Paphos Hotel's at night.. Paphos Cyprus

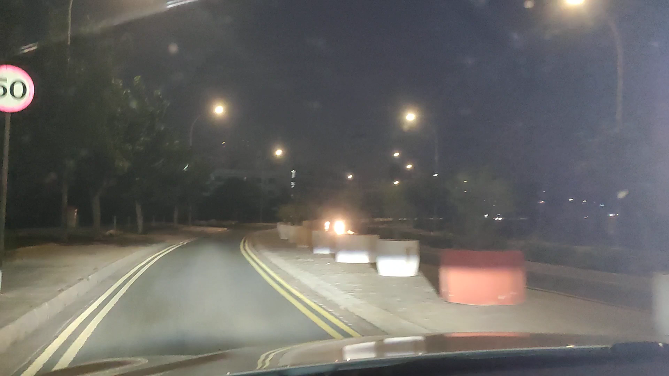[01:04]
hotels road so this is the road with all the hotels and we're only going to go one way and that one way is to the downtown kato papos promenade and harbour area first hotel on the block which is on the left hand side here and that hotel is the louis
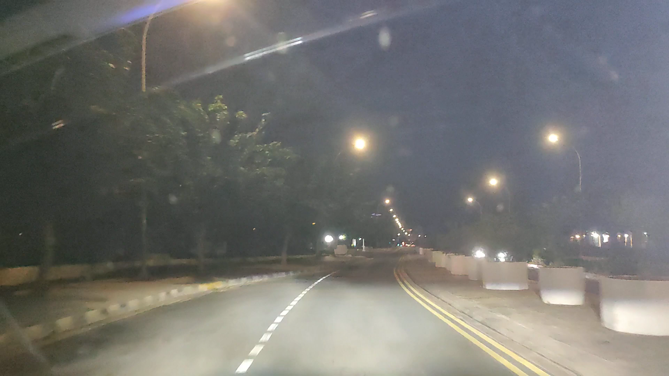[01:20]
fighton beach hotel luxury four star hotel that's coming up on the left hand side now and we're going to keep on going straight straight straight all the way into paradise which is the kato papos promenade and harbour area so stick with us this is the night time drive this one now
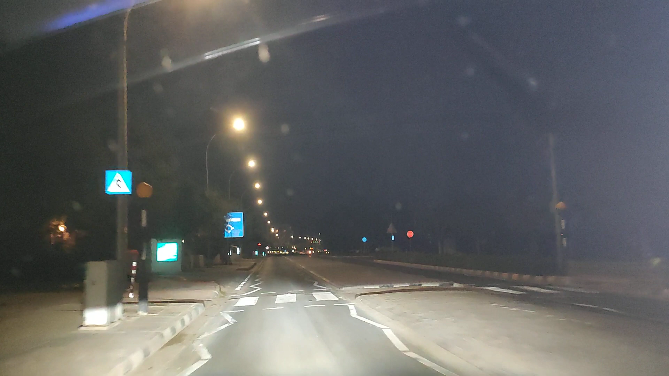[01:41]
is the pioneer beach hotel that's coming up on the left hand side the idea of the video is to show you if you're staying in one of these hotels exactly where you are in well papos obviously but in location wise towards the kato papos harbour asamina suites has just come up on the left hand side and the next hotel coming up here is the aqua mari hotel
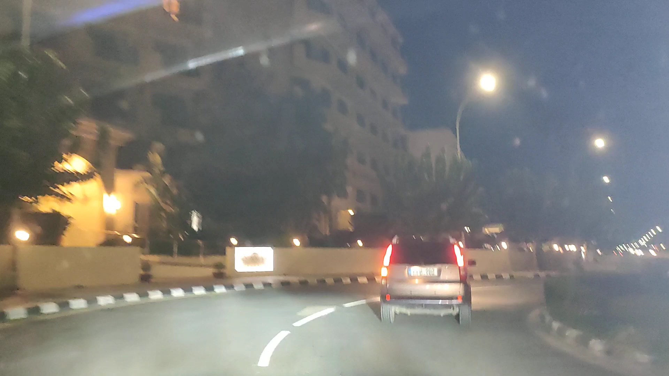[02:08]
one way to get
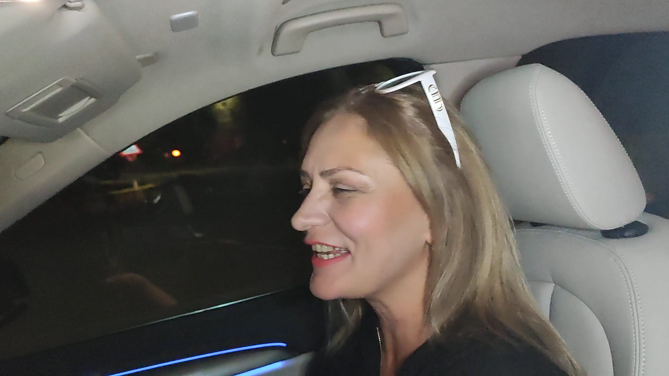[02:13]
i'm not sure we see the booth is dancing and singing at the same time do you like your new car oh yes everything new is good except the husband wise woman the ivamari is on the left hand
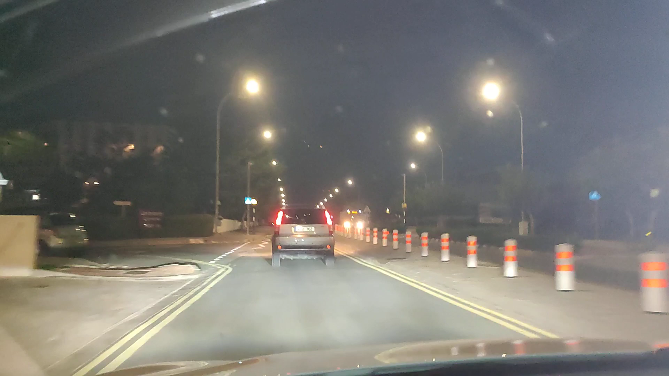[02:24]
side now mr ian you may have gone home by now i'm not sure but i know you'll stay in there so one of these days we might pop in and see if we can get a free breakfast out of you that one there is the leonardo cypia bay which means this one mr
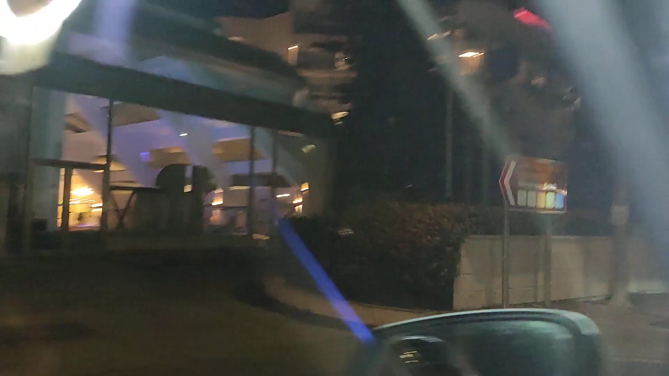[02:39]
j mack is the cypia maris and it's
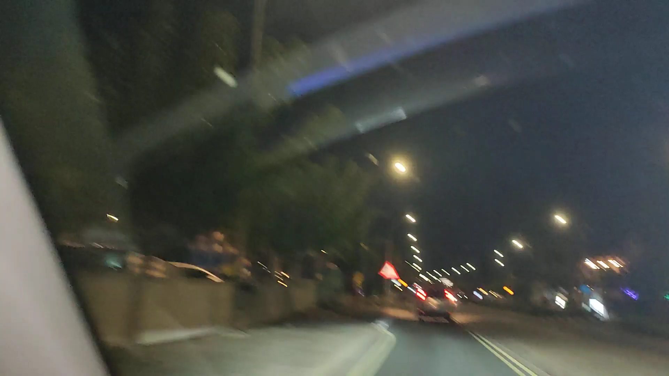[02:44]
waiting for you with baited breath don't be cruel no one be cruel next hotel that's the lewis ledrup beach on the left hand side
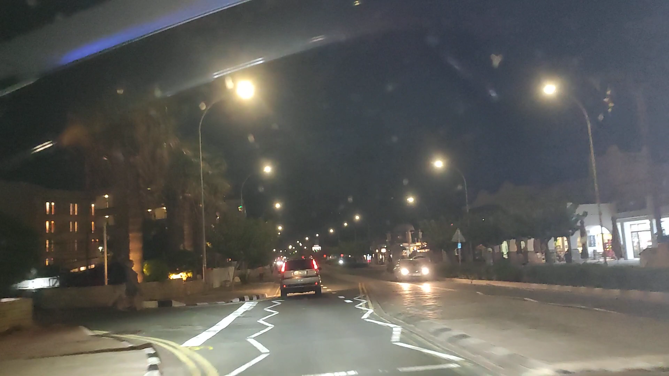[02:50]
and over there is what's that place over here the amazon village complex aliathan aliathan over there with all those lights
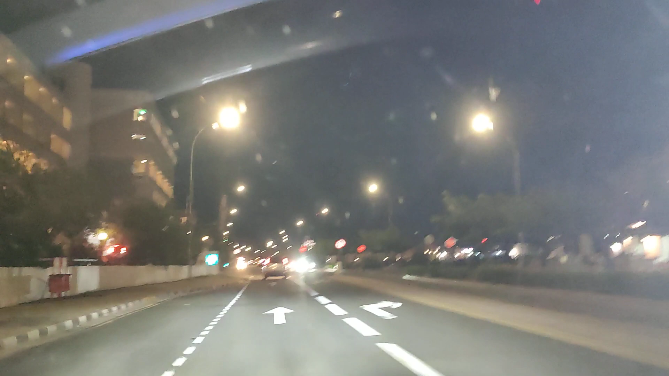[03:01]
it is a very nice hotel indeed and then this one here coming up is the athena beach hotel on the left hand side very very popular hotels all these so again if you're staying in one of these this video is going to give you some idea to the location to the athena royal beach there that one there's another one just come up see there's too many hotels to name and across the road you've got
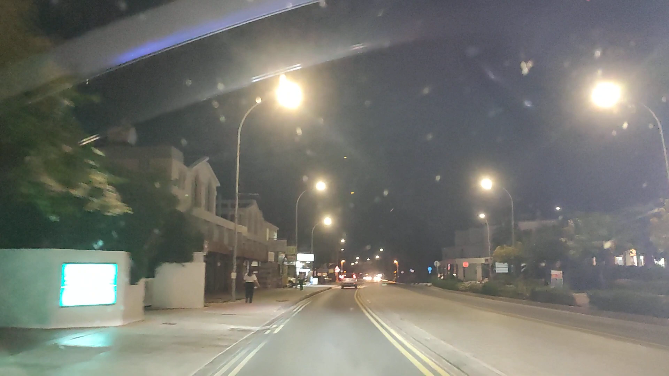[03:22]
restaurants bars you've got a doctor's place over there i think one of them not accepted children's
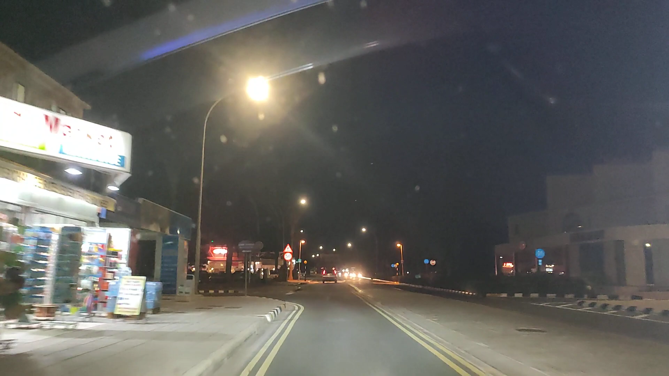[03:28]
maybe not and then down there around the back is the what's that one called around the back that's something beach imperial beach imperial beach hotel it's around the back tea for two there some of these restaurants are open by the way some are closed you've got the
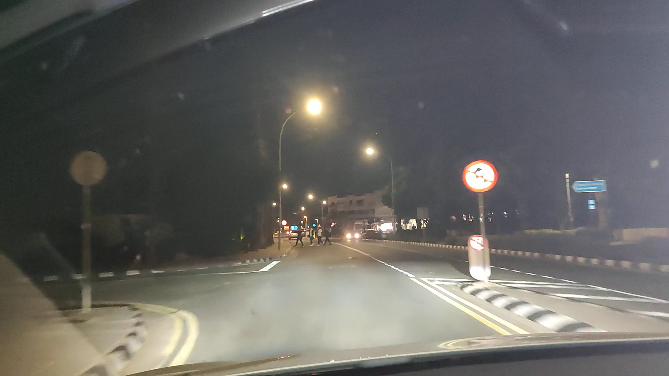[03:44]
rib shack just there and then coming up on our left now is one of our favorite favorite favorite hotels in the whole world see
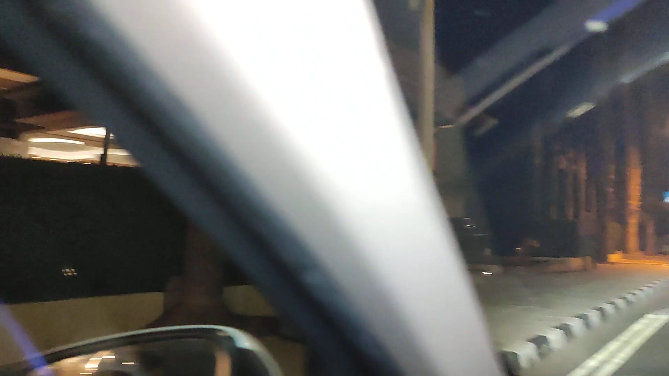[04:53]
there is alexander the great and stavros is standing outside to attention and he's waiting for his girls to come and ride the life out of him now coming up behind these trees is the five-star almira hotel and it's hiding and
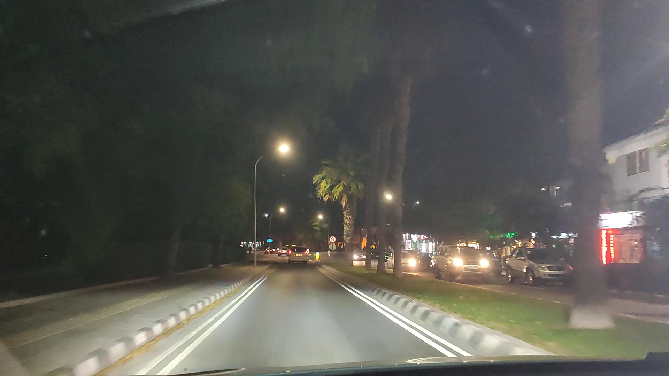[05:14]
nesting amongst these trees all of these hotels are beachfront hotels by the way and they are truly spectacular hotels in their own right if you were to go right over there and take a wiggle to the left that is bar street by the way and then the last hotel on our little drive for you but by no means the least is that one there and that one is the annabelle five-star luxury hotel again a beach hotel now we're into the downtown kedepathos promenade area you've got the royal restaurant one of our
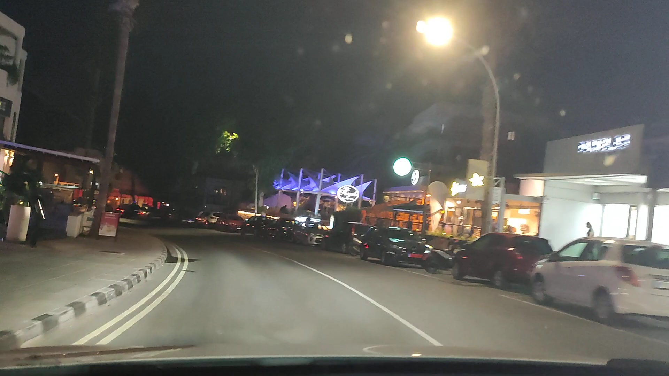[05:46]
favorite restaurants over there hiding behind that is the dionysius hotel you've got costa coffee you've got penguins restaurant you've got the gourmet tavern just over there and on the very very corner you've got t42 you've got pizza
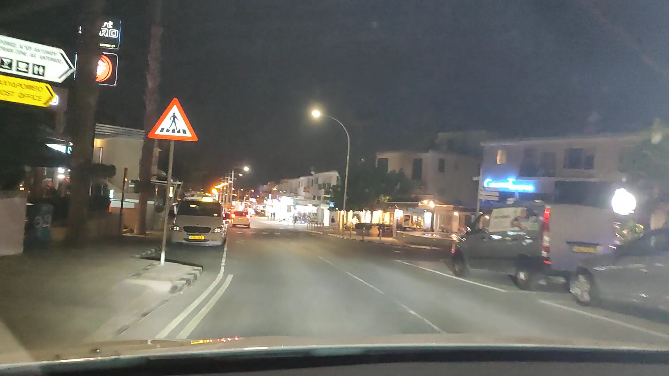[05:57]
cafe nero you've got the banya restaurant coming up we can go straight down here yes because
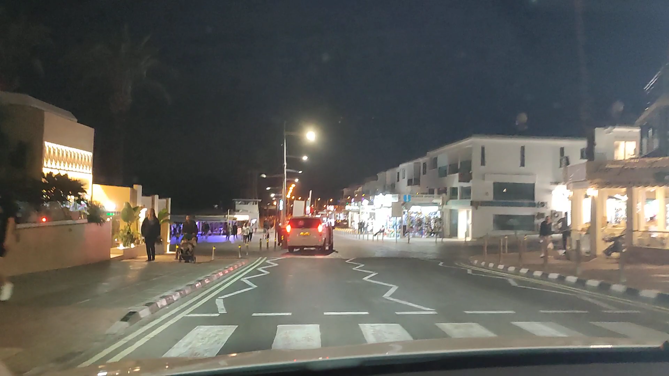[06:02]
it's open so now we're actually officially on to the promenade